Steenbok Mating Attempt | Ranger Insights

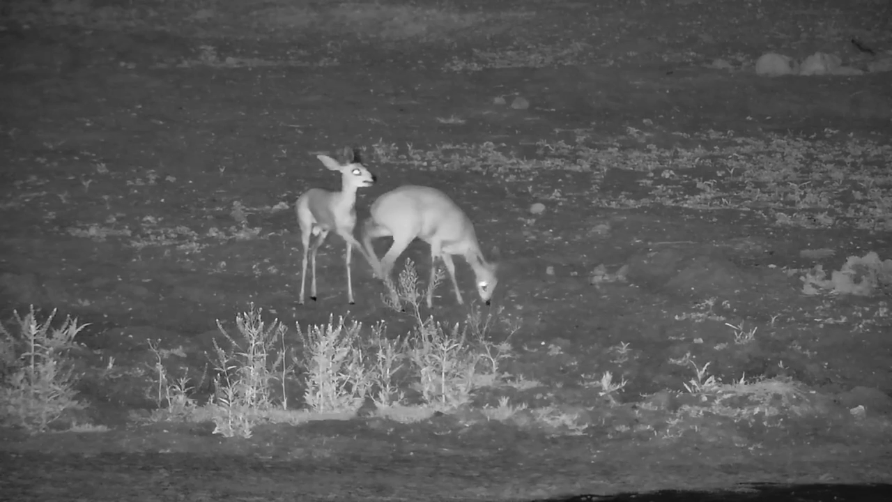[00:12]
antelope species in this case is steenbok this of course a male and female with a rather amorous male being quite interested in extending his bloodline and attempting to mate with the female as you can see the male has horns and the female does not he will have many opportunities
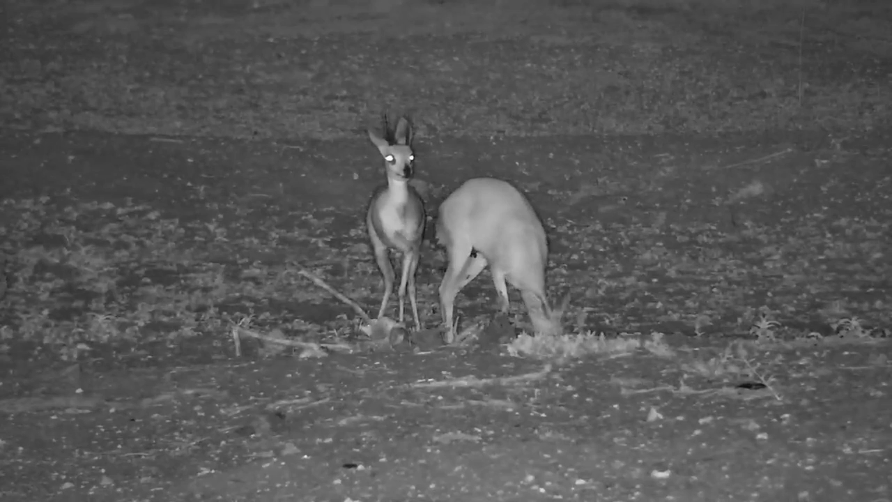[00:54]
unless one of them is lost to predation or illness but they are very loyal to one another and almost always if you see one of them out on the game drive it's very likely that its partner will be not too far away it looks like in this particular instance our young female is none too interested in the